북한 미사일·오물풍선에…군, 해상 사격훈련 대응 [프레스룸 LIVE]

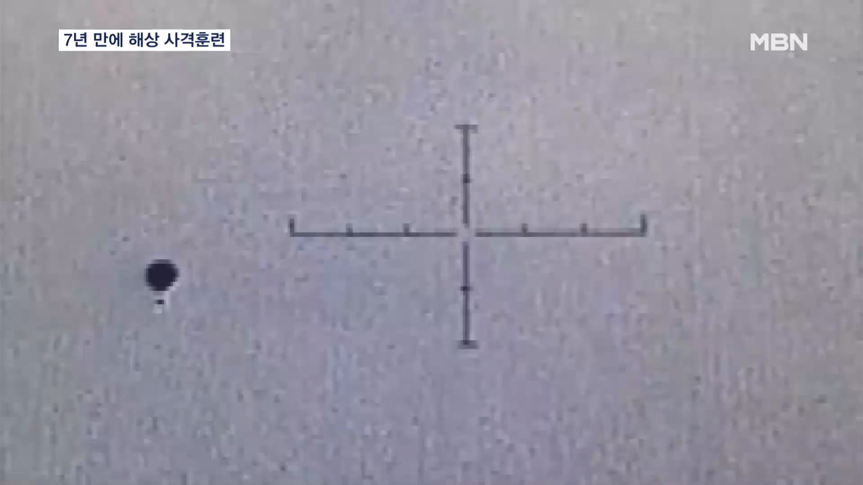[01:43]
이러자 북한은 어젯밤 늦게 사흘 연속이자 7번째 대남 오물풍선을 살포했습니다.